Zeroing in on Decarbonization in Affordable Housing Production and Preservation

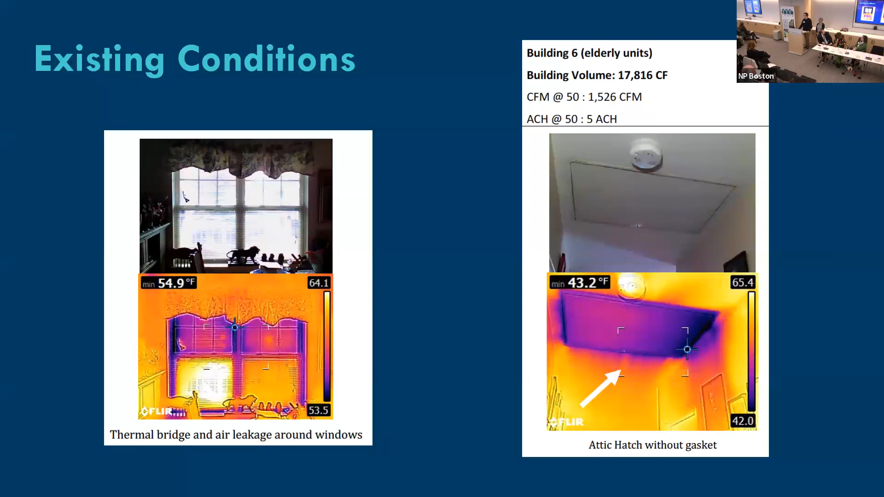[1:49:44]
So they're good quality windows. Frank Stone But they're scheduled to be updated with triple pane. And also you'll see an attic hatch to that unconditioned space. So that's spilling some cold air down into the unit. And resident comfort was a concern that folks wanted to see addressed. So how did we do this?